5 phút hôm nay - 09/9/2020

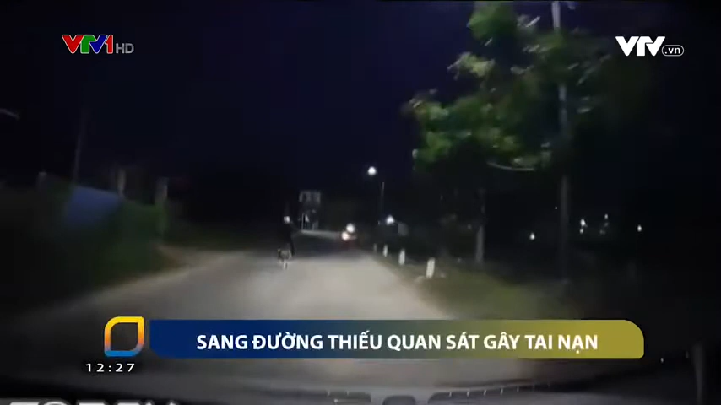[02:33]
Theo hình ảnh được camera hành trình của một chiếc ô tô ghi lại, thì trời rất tối, đường khá vắng. Từ phía sau, người đi xe máy vượt lên. Đúng lúc đó, một người đi xe máy khác đang đi sát làn đường bên phải thì bất ngờ rẽ sang đường mà không hề quan sát phía sau cũng không bật tín hiệu xin đường.
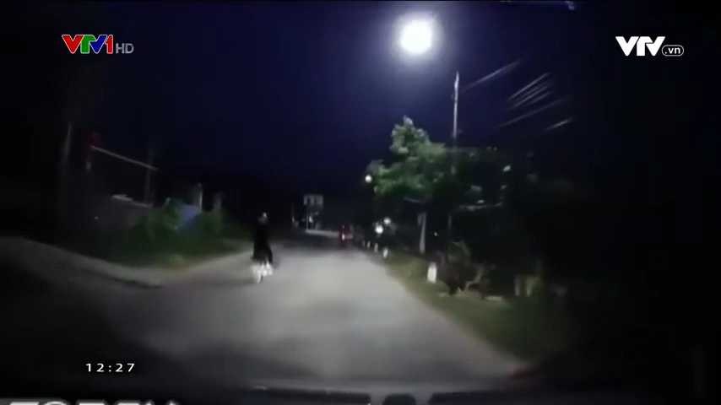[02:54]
Do khoảng cách quá gần nên cả hai người đi xe máy đều không kịp xử lý khiến cả hai người cùng ngã văng xuống đường. Mặc dù hậu quả của vụ tai nạn không quá nghiêm trọng, thế nhưng tình huống cũng cho thấy sự nguy hiểm của việc bất cẩn, thiếu quan sát khi sang đường.